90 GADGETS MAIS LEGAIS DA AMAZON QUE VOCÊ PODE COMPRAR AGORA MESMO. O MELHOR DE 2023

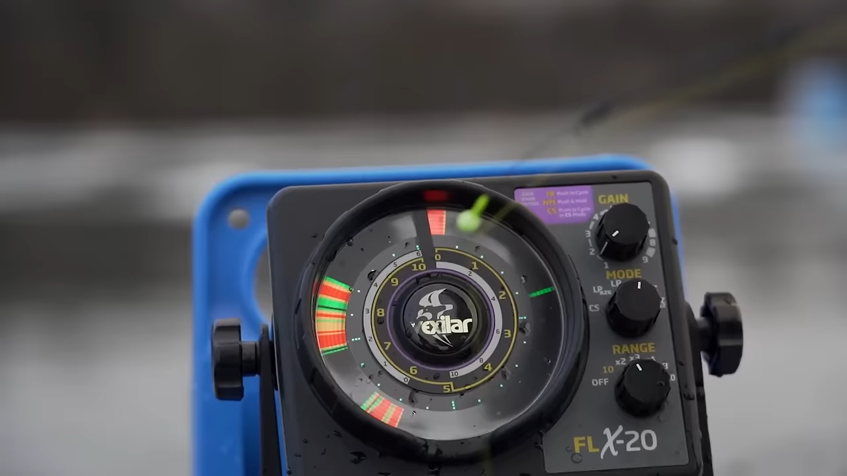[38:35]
Os iniciantes aprenderão muito sobre os hábitos dos peixes com a ajuda desse Eco Batímetro.